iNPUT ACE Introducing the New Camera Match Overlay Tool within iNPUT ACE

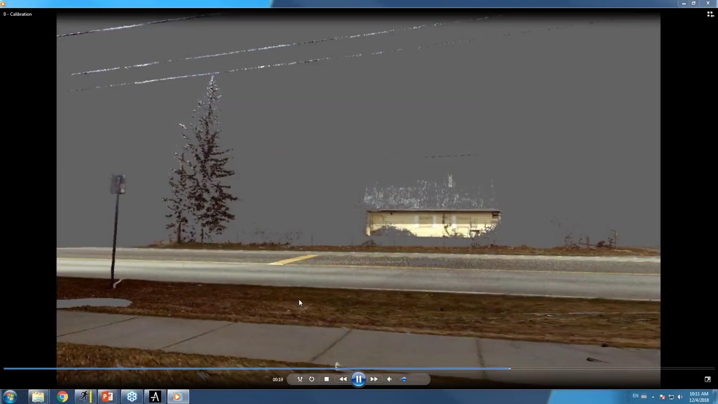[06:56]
The benefit here is that if there is recorded imagery on our surveillance footage that is not present in our 3D background,
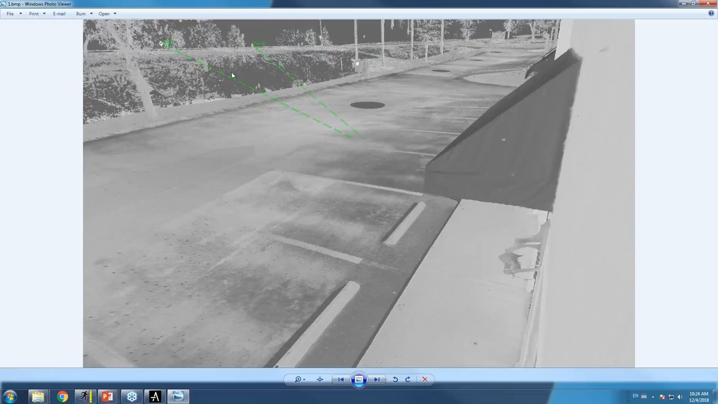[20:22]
Now what that object, those two objects are, are two different signs that are street signs that are in the background of this image.
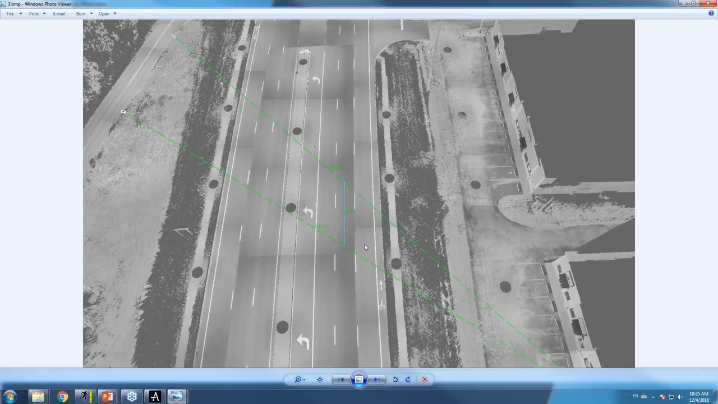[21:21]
we're looking at a resolution of 108 pixels that takes up a distance of 43.77 feet. So the resolution error in this particular case can be deduced down to 43.77 feet per 108 pixels, which means 0.41 feet per pixel.
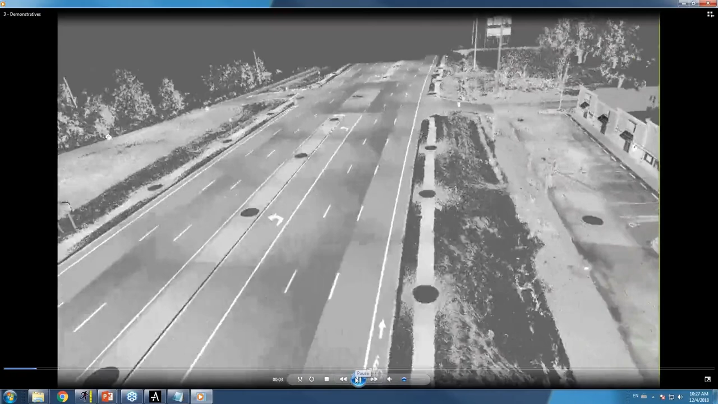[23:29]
So here we have our 3D point cloud flying into the perspective of the camera.
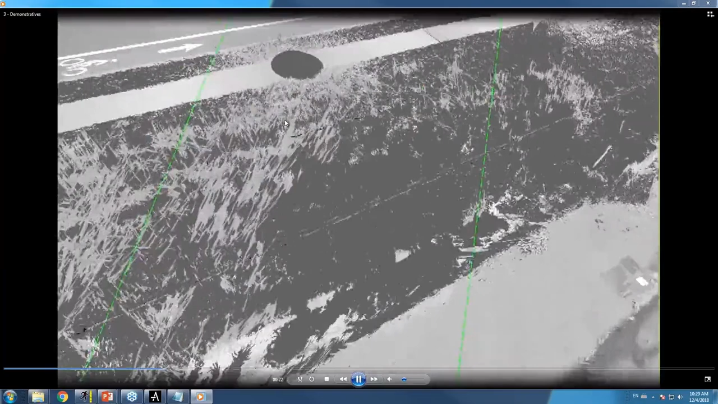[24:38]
Now, of course, that is the measured location for those two lights.
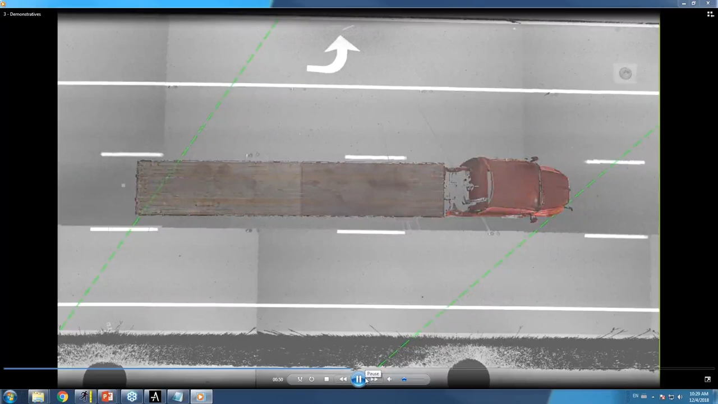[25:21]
To do that, we have to take our margin of error, which, of course, is that one point three six feet. And we're going to add two parallel lines that are one point three six feet parallel to the measured line.
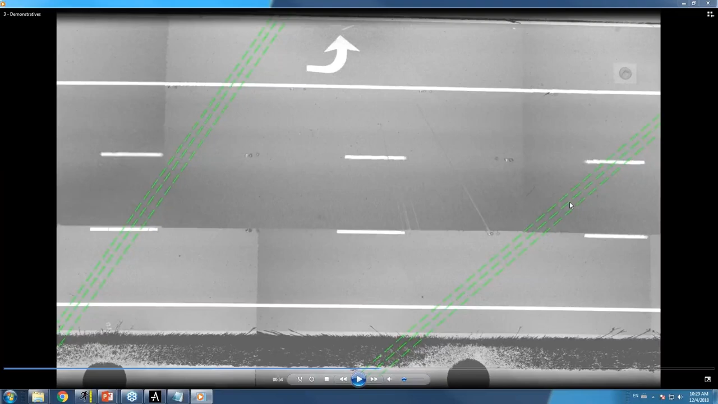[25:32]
So now we have a furthest to the right possible line that can exist and a furthest to the left possible line that can exist for each of those measurements.
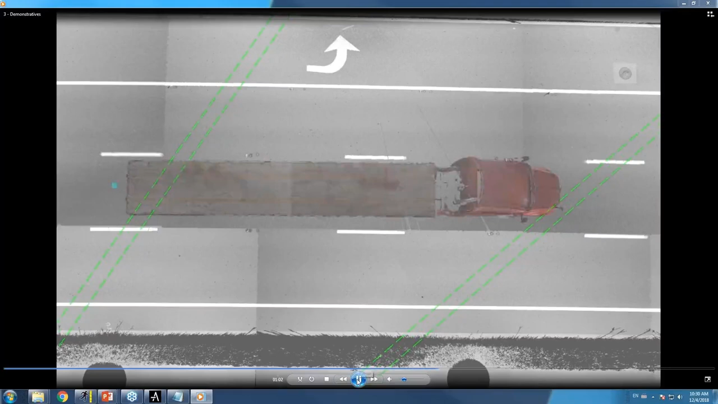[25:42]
Now that this is in place, we can take our vehicle in question and we can push it into all of the appropriate areas that possibly can exist. So here we've pushed it all the way forward as far forward as it can be in the middle lane before any further than this would take it outside of the area of the margin of error. Then we can do that same process by pushing it as far up as we can before it gets out of the area of the margin of error. Any further up that we would be, we would lose the area of this cone.
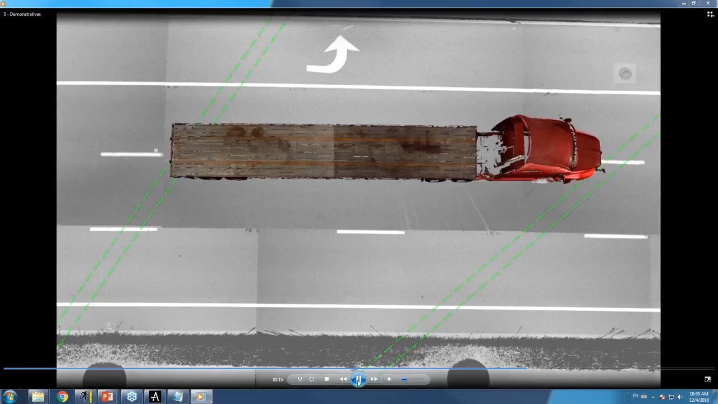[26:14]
It would start to get pushed out from the rear end of the vehicle. We can now do the same process by pushing it as close to the camera as we can.
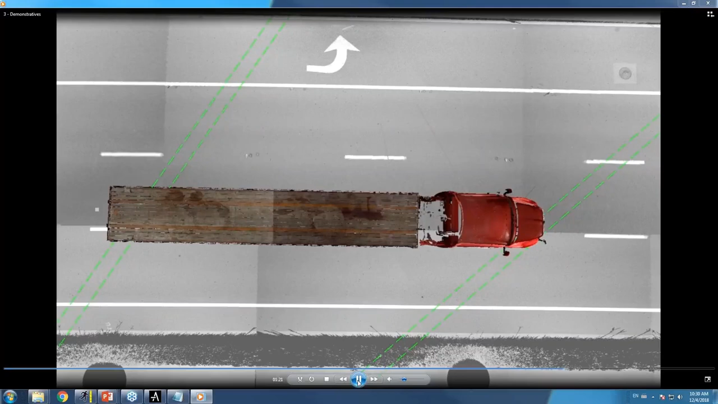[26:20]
Any further than this will again leave that area of the cone. Now once we've done that we can show all of the different positions that that vehicle can be in. As far back as it can go, as far forward as it can go, as far up and as far down as it can go.
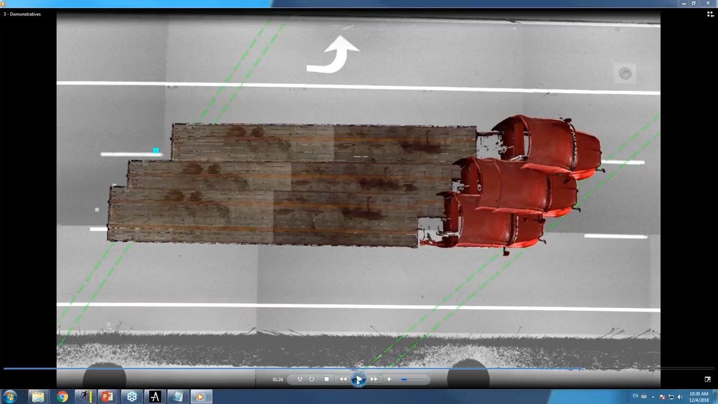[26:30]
To create an outline of all of the area that that vehicle could exist in. We're now going to dissolve away all of the objects in question and leave the overlaid region to show that within our margin of error,
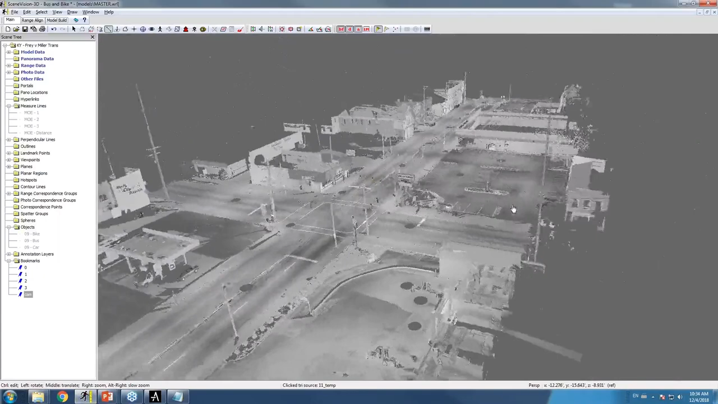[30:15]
And you can see here that we have a typical 3D model for the area of the incident. We have this area where the vehicle is taking its left hand turn, the bus in question.
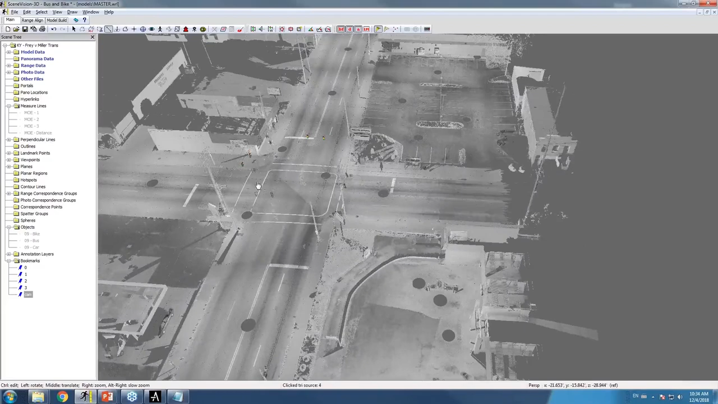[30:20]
We have this roadway where the motorcycle is coming down through
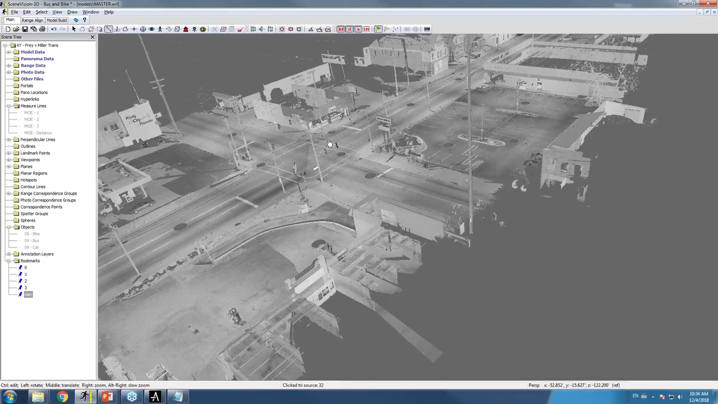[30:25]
the intersection before running into the impact area at the center of the intersection.
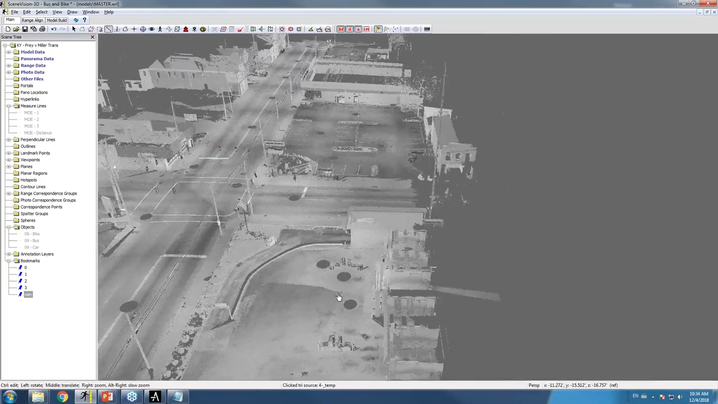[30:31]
The camera in question is a camera that is down right here in this area of the 3D point cloud.
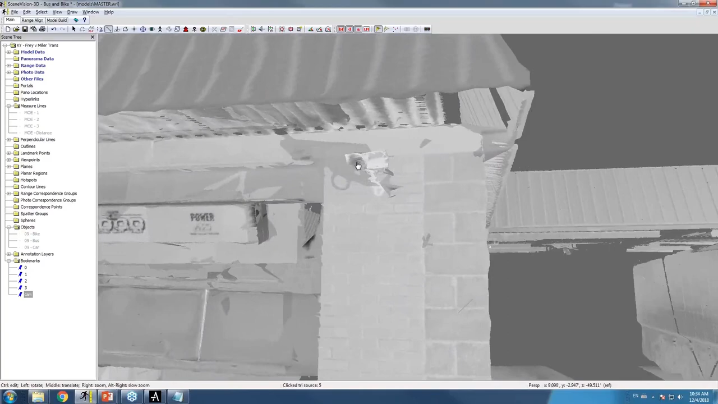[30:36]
So what we're going to do is create a perspective at that area of the camera.
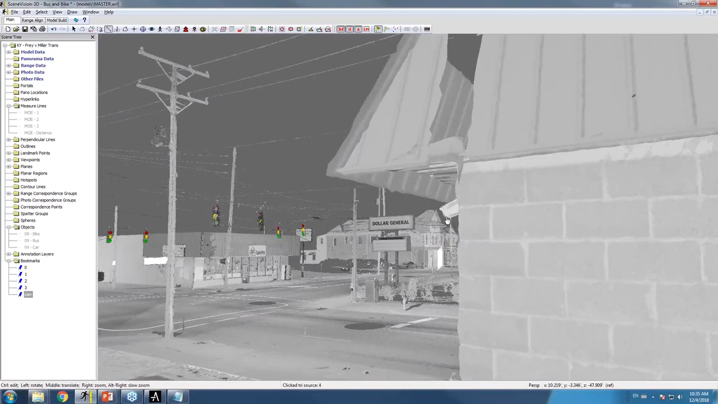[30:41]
And I've already done that here by simply recreating a position in the point cloud.
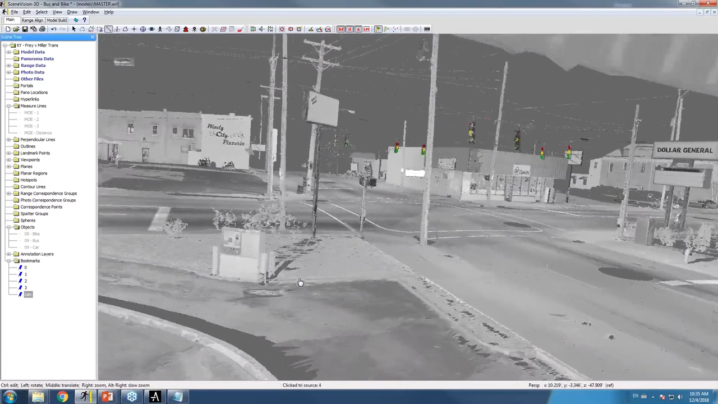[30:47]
So here's a perspective from the camera lens.
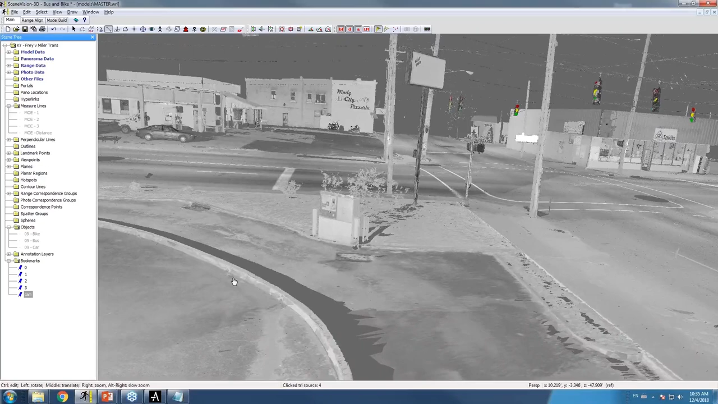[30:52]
And we can simply take a screenshot of this now to take that screenshot into input ACE. So again, that process can be done with any third party point cloud tool.